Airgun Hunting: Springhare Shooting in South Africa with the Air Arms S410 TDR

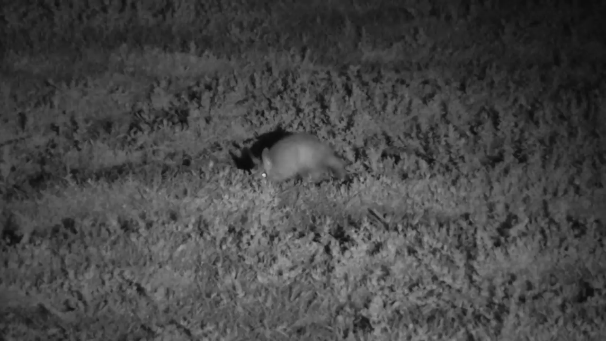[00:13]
These animals are huge pests to the farmers out here, and we're on the job.
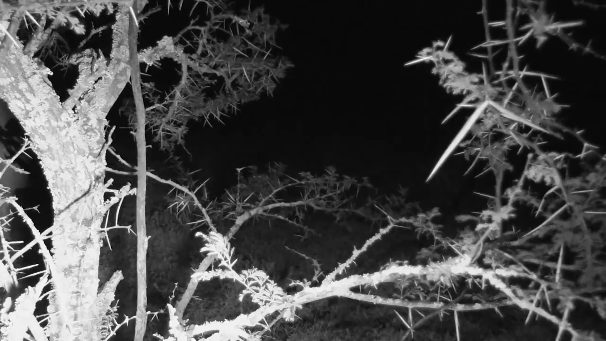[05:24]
It's really dark out here, so I've got to watch out carefully that I don't end up walking into one of these holes myself. They just seem to be all over this place. Yes, have a look at this hole here. Yeah, this is a springhare hole. Come have a look here. Check at this thing.
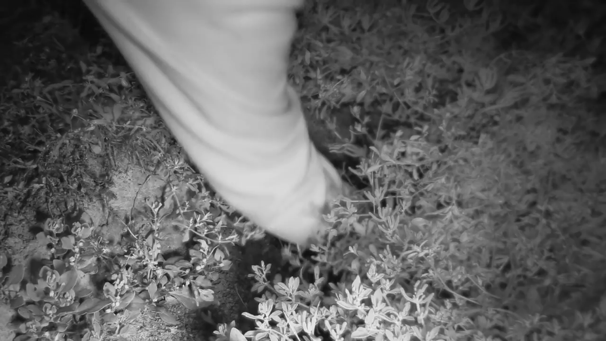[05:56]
Check this right down here. Yo. And it's about 3 times the diameter of the squirrel's hole.
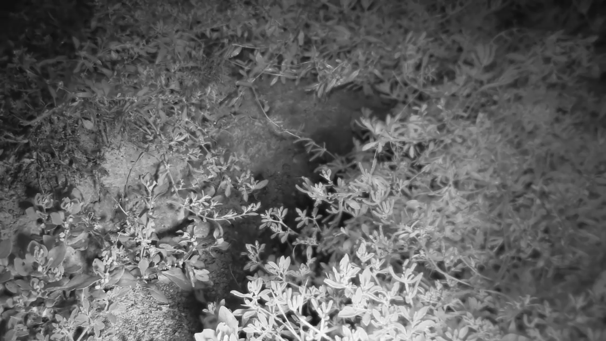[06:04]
So you can understand why the farmer considers this to be a huge hazard. And you can see how deep they run right back
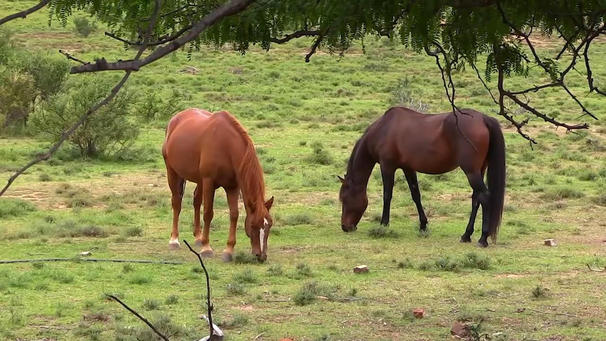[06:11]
and sometimes quite deep down before they start running back.
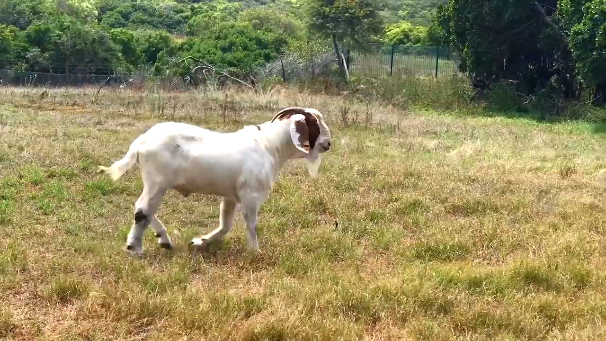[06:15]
It's quite easy for the cattle, the sheep, the goats, the horses, to stiffen these and seriously hurt themselves.
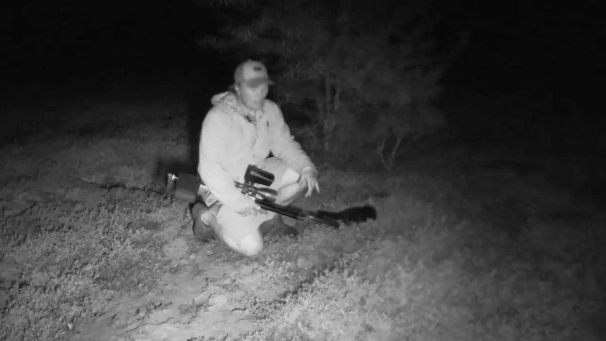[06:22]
There's quite a few holes in the area too, but we've seen no springhares in the vicinity. So I think what we're going to do is head on back over the ridge to a pasture at the back that the guys have been telling us about. And there's a whole lot of holes there too. So let's keep going.
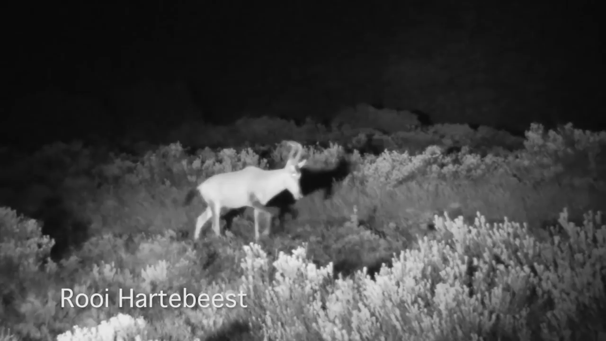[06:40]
It's really getting late now, but I just can't help but go for one more, even if it means tracking in the dark to the next field.
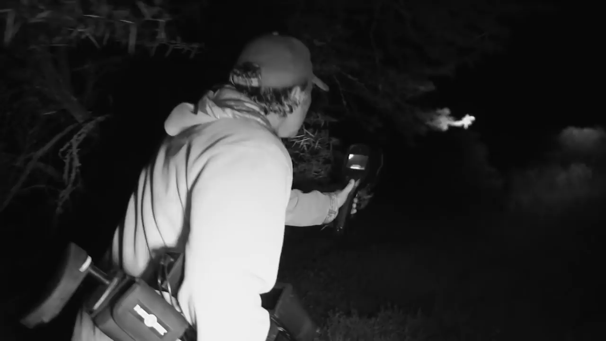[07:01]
Let's have a look
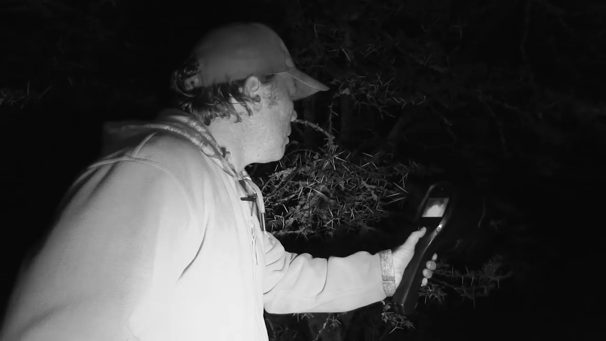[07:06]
here. I think I can see something there. And a little bit of a clear patch.
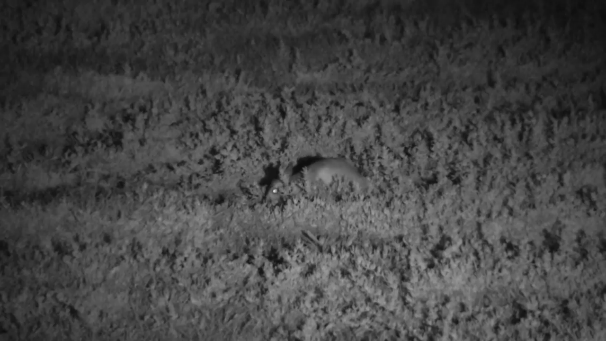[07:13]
Let's get to that bush over there, come. That's great.
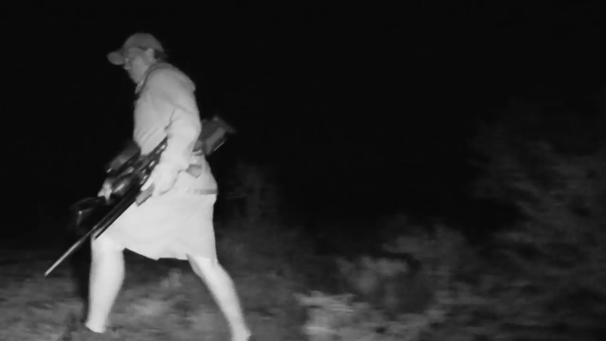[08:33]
A couple in the bag and still lots of hunting to go. I think let's just check this field quickly. It's a nice big open field.
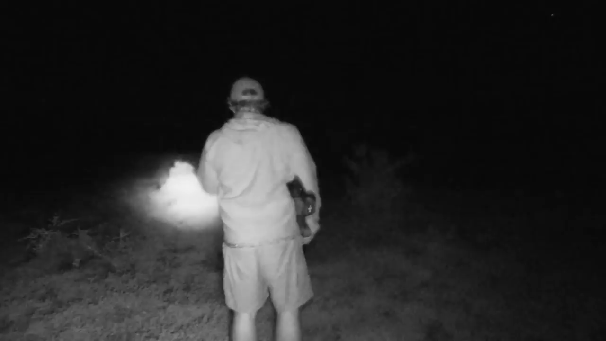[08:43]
Yeah, there we go. I can see some eyes towards the back.
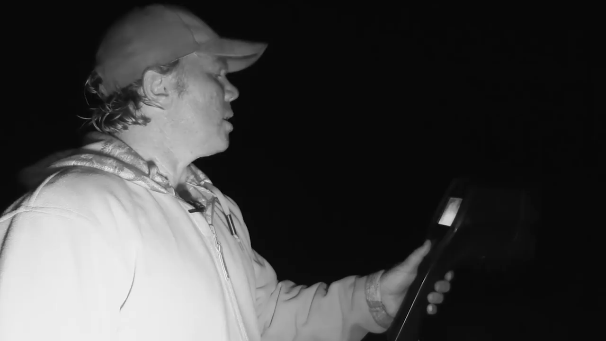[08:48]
Yo, we're in the open here.
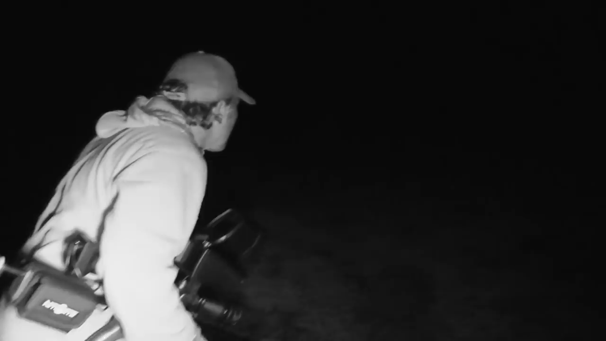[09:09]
Still about 80 yards. They're grazing, they have no idea we're here.
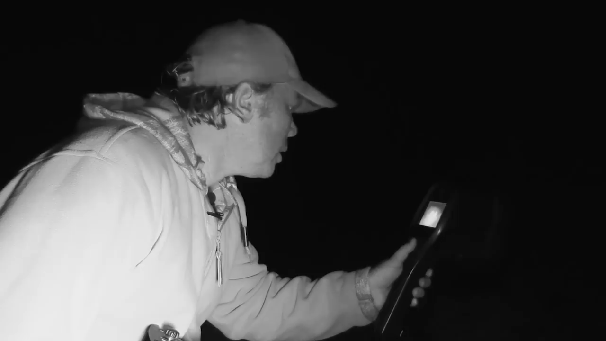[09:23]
Let's try and get another 40 yards, come. There they are, yeah. Let's go.
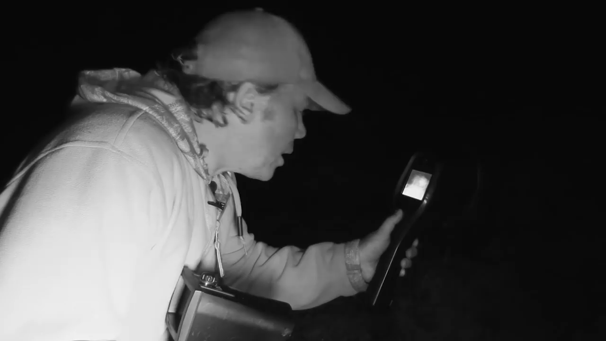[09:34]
Yeah, let's take the shot.
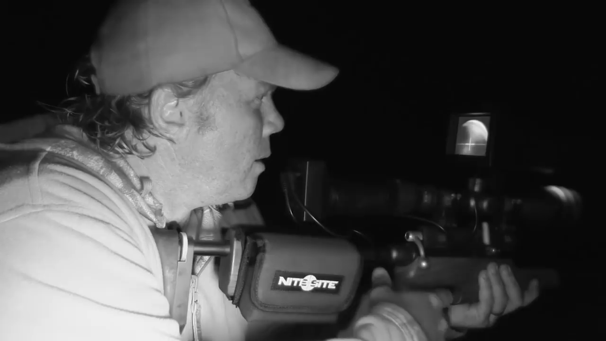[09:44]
Idea we were here.
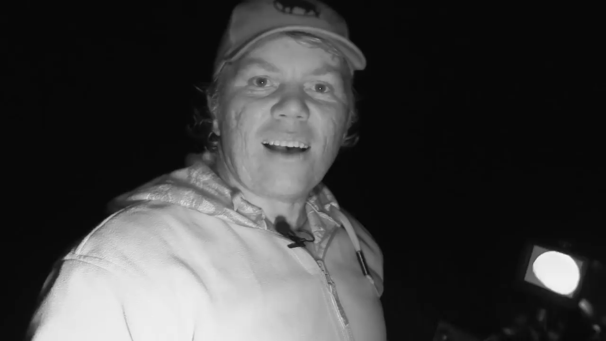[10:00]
Man, this night sight is freaking awesome. Where is he? Oh, there he is, right over there.